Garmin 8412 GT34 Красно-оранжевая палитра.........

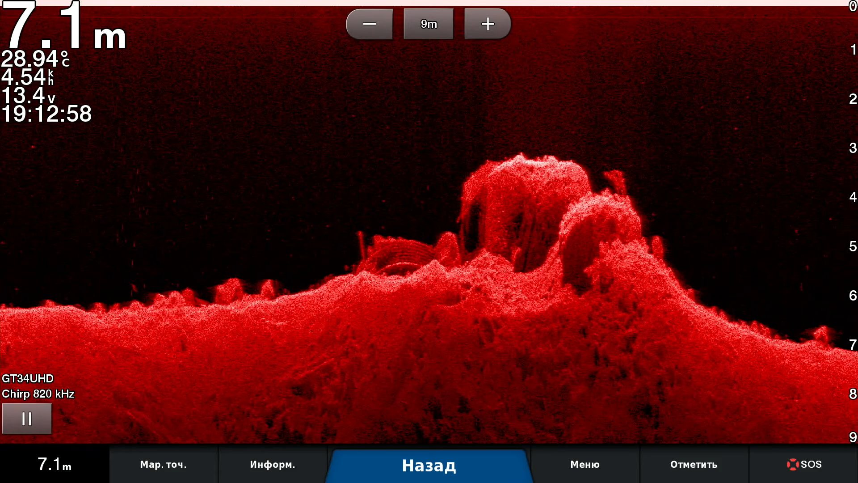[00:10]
On screen: depth 7.1 m, water 28.94°C
Ну, как вам темно-красная палитра? Зачет? Зачет! Да он скан такой лихой. Супер!
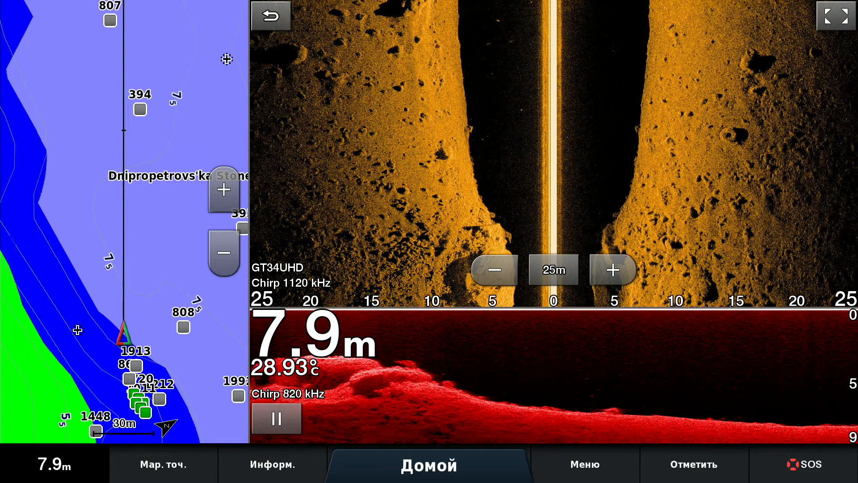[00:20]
On screen: depth 7.9 m, water 28.93°C
А вот эта вот фигня в этом самом, типа в оранжевой палитре. Чуть-чуть на разбавит. Ну, она где-то перекликается с лориком. Надо с ней немножко потренироваться.
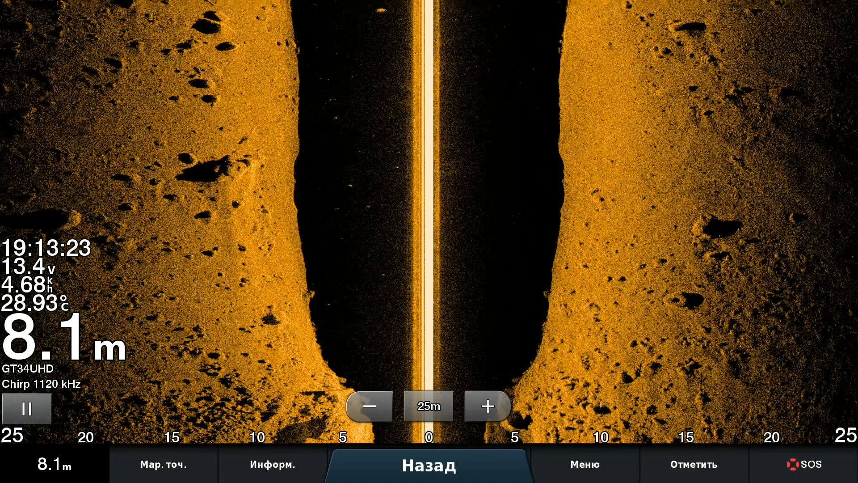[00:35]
On screen: depth 8.1 m, water 28.93°C
Чуть-чуть ее притемнить. Только надо подумать, чем. Ладно, яркостью притемнить. Так как у меня уже стоит 83. Вот так вот. Да. Притемнить. Она, конечно, хорошо высвечивает. Вот она 20 метров. Привет! Ну, где-то вот так вот.
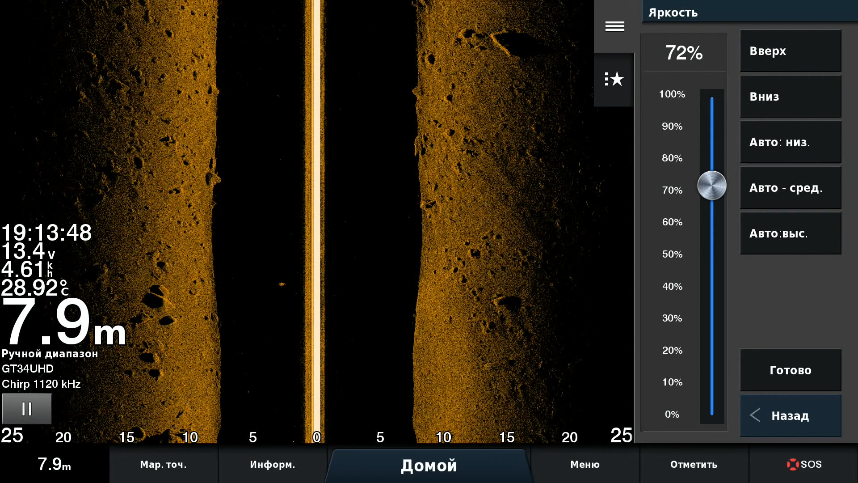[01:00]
On screen: depth 7.9 m, water 28.92°C
Да. Тогда что-то уже оно там и типа подсвечивает на этой палитре. Ну, будем говорить, похоже сильно на LSS2. Вот так вот если сделать. Вот. Очень даже похожее изображение. Ну,
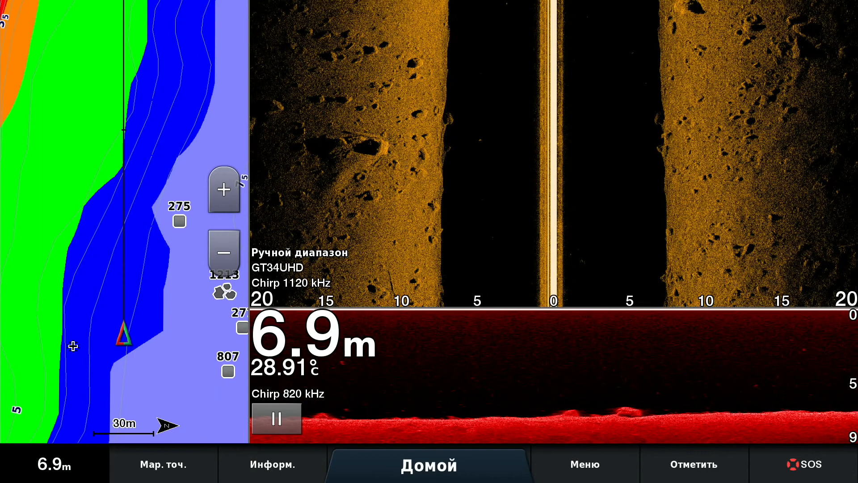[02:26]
On screen: depth 6.9 m, water 28.91°C
Контрастность по умолчанию. Едем на даунскан. Выбираем тоже по умолчанию. Яркость. Ставим такую уже 70, ой, извините меня.
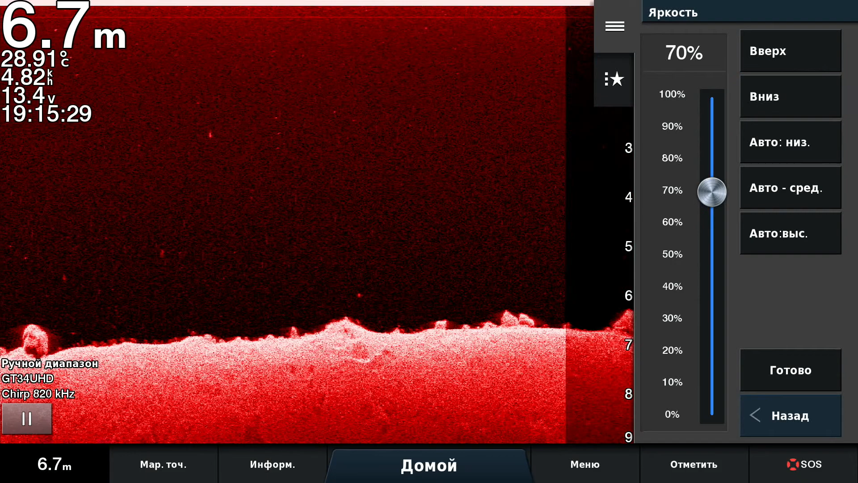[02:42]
On screen: depth 6.7 m, water 28.91°C
75. Так. И меняем. Палитру. Ставим оранжевый. Угу. Точно оранжевый?
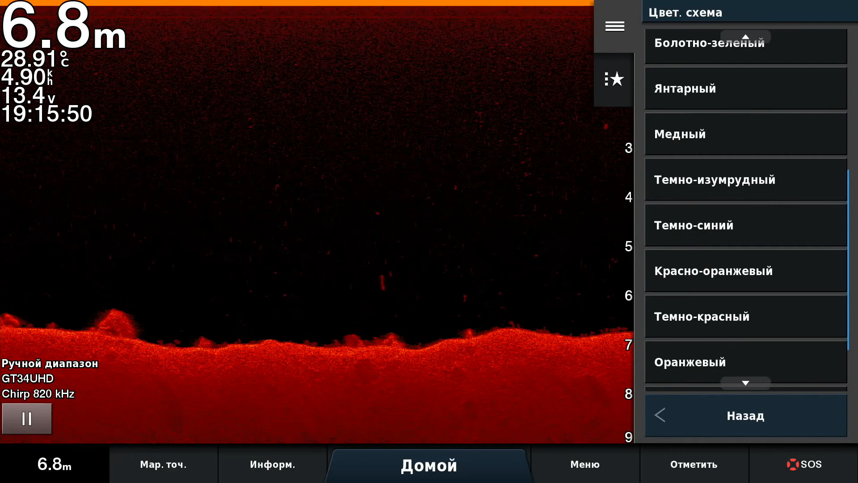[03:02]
On screen: depth 6.8 m, water 28.91°C
Может он не оранжевый у меня был? А чем тут оранжевый такой? Тут реально оранжевый. Красотища. Назад. К бумажке. Тю. Еще разок. А тут что у нас стоит? И как называется?
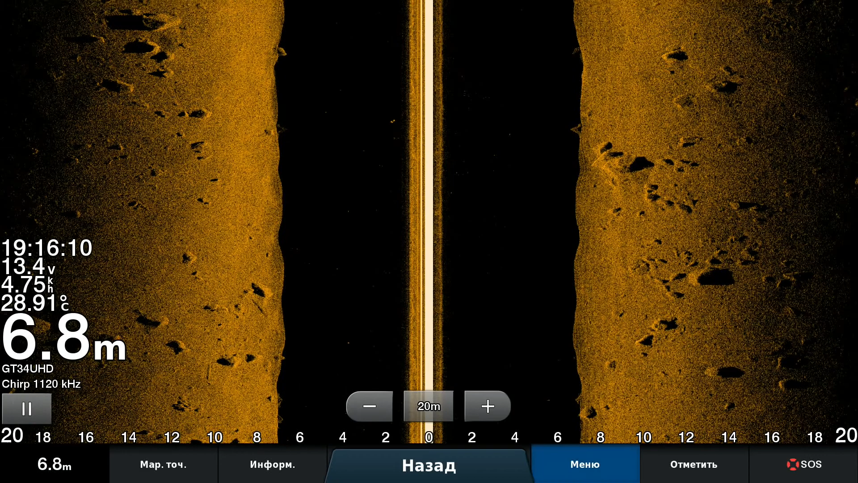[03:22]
On screen: depth 6.8 m, water 28.91°C
Идем в меню. Настройки. Вид. Световая схема. Оранжевый. А-а-а-а. А меня стоял не оранжевый.
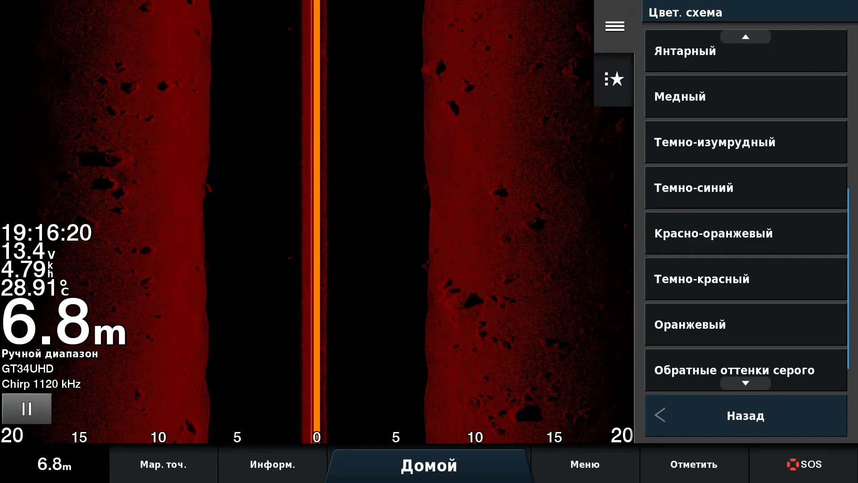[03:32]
On screen: depth 6.8 m, water 28.91°C
А-а-а-а-а-а-а-а-а-а-а-а-а-а-а-а-а-а-а-а-а-а-а-а-а-а-а-а-а-а-а-а-а. А меня стоял... А какой? Красно-оранжевый? А-а-а-а-а-а. Семен Семенович.
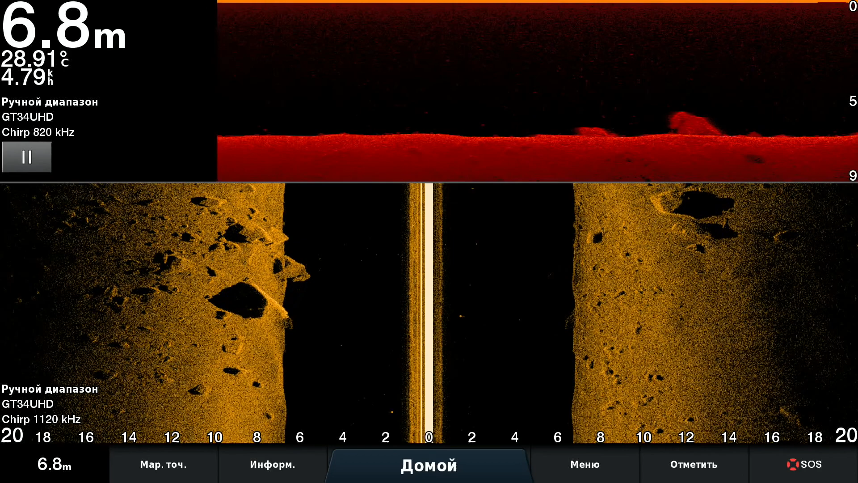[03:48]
On screen: depth 6.8 m, water 28.91°C
Видите какая фишка? Вот чешен.
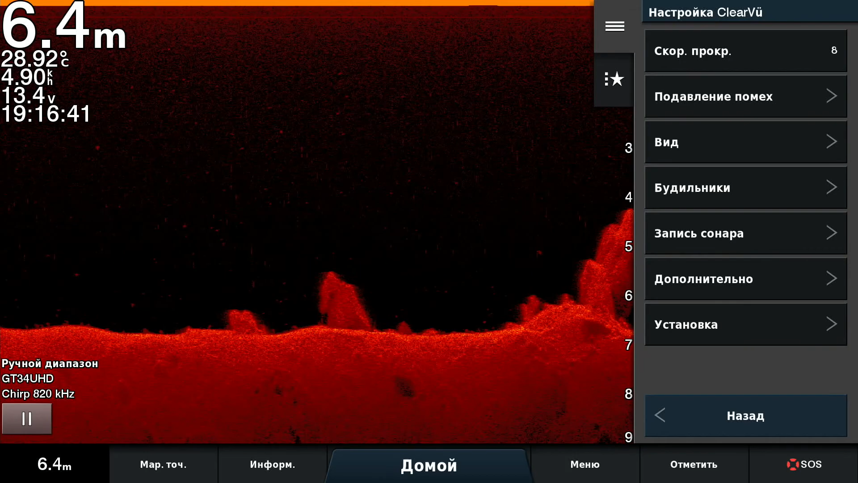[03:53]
On screen: depth 6.4 m, water 28.92°C
Вот сюда вид. Световая схема и... Красно-оранжевый. Вот она какая. Все, вот они. Ну что, зачет. Еще можно даже тут яркости и побавить.
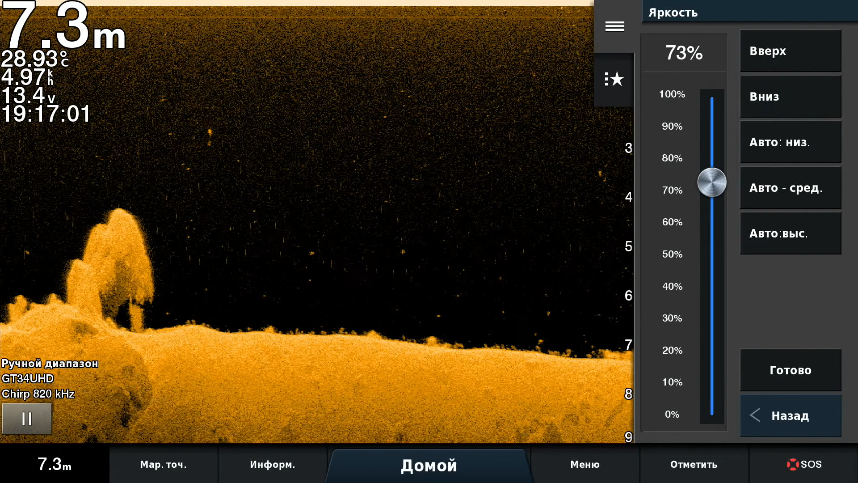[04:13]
On screen: depth 7.3 m, water 28.93°C
Или контрастности. Лучше яркости. Вот так хорошо видно. Готово. Смотрите, как ничего. Ну и там, видать, все. Нормальная палитра. Это получается у нас красно-оранжевая.
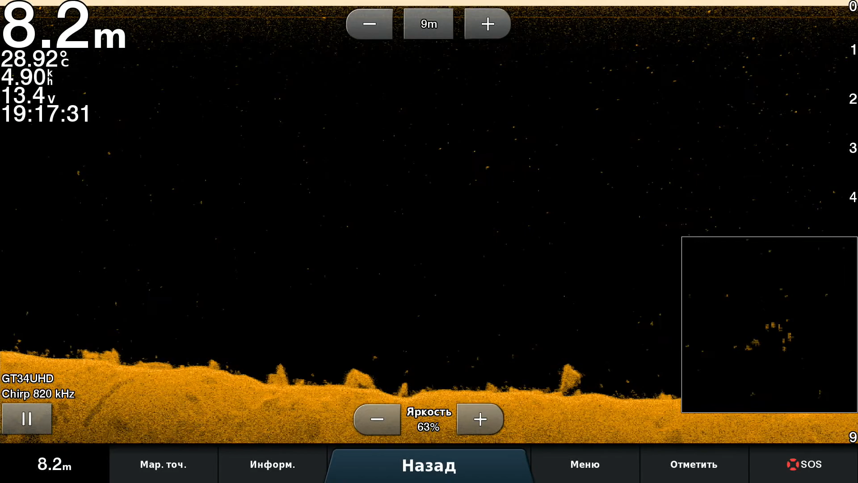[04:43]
On screen: depth 8.2 m, water 28.92°C
Птички тут вот. Горьбой ходит. Все мелкое. На дне тоже что-то мелкое там. Бродит. Тут надо было сделать вот так, чтобы уже не видно. Здорово. Все на экране. Тык-тык-тык-тык. Ничего делать не надо. Ни ручек, ни ножек, ни кнопок, ни фила. Зачет. Вообще. Отлично. Понаделают эти. И то, и то, и то. Умные. Ну, смотри, какая.